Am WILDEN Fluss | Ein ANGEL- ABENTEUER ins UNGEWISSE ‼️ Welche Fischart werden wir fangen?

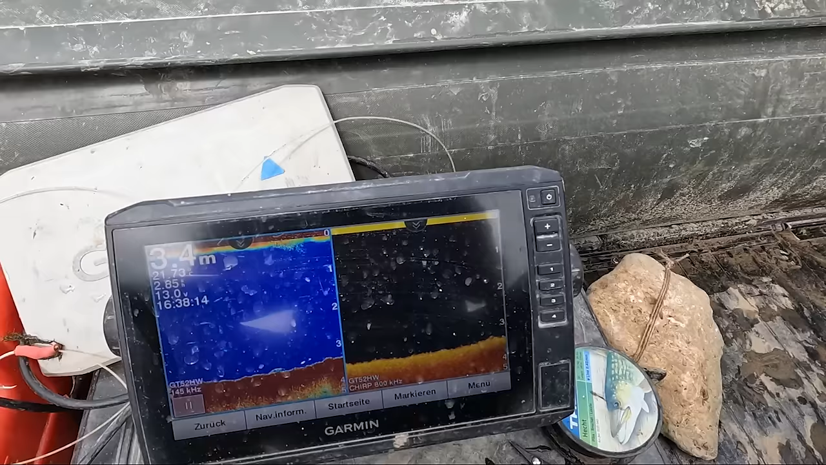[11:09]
On screen: depth 3.4 m
Das ist jetzt der tiefste Bereich, den wir in unserem Angelplatz finden konnten.